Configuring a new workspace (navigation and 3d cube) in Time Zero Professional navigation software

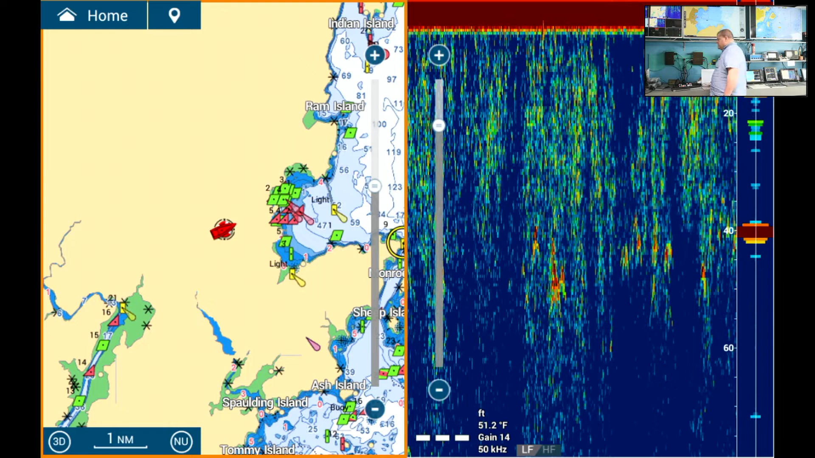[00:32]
On screen: water 51.2°F
This is sort of like on a Ferno TZ Touch you can select different views along the top.
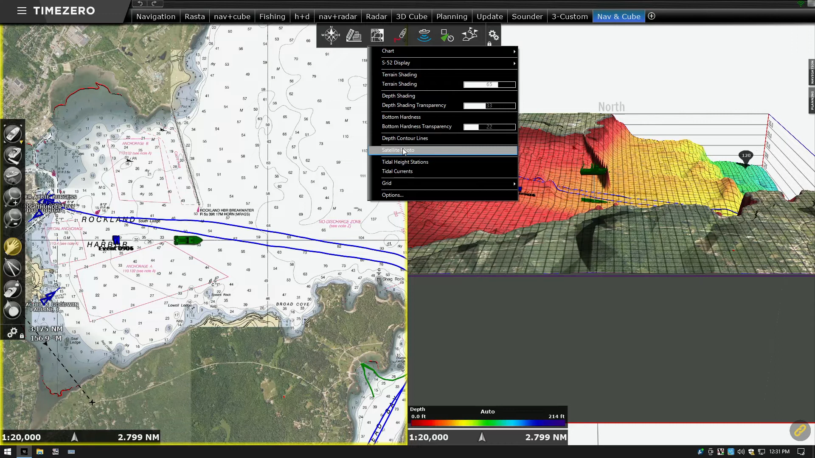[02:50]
And again these are separately controlled. So we have to click over here and then turn off the satellite view for that one for example. We can change the chart type from a raster chart to a vector chart.
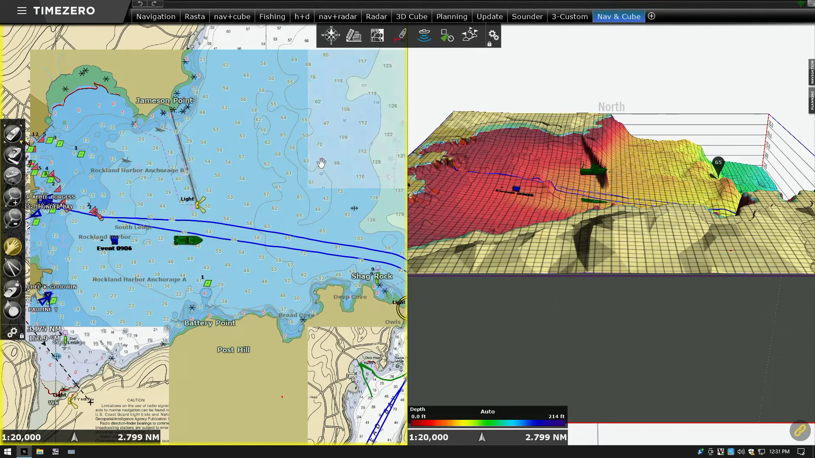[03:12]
When we hold the mouse button down and move the mouse left or right it will spin around the 3D cube.
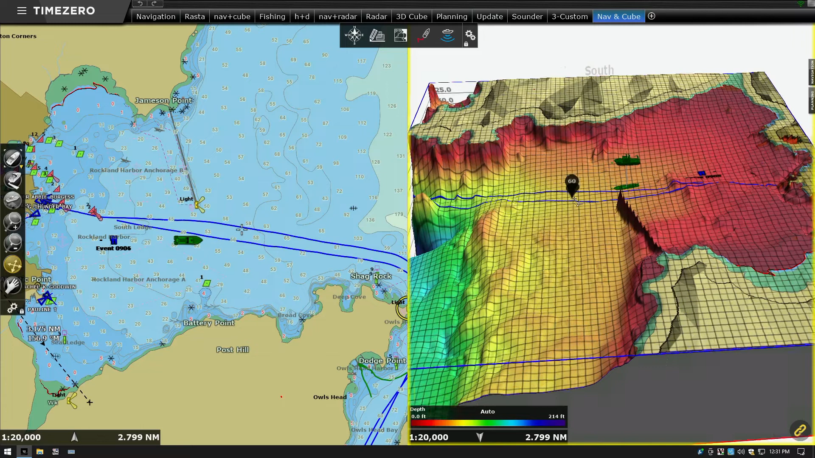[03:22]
If we move the mouse up and down it will change the altitude in the 3D cube. One of the interesting things to note in the 3D cube is that marks and tracks appear on the bottom of the ocean. Sort of like if you set a trap or trawl or fishing gear it would be on the bottom of the ocean. So that's where the marks and tracks show.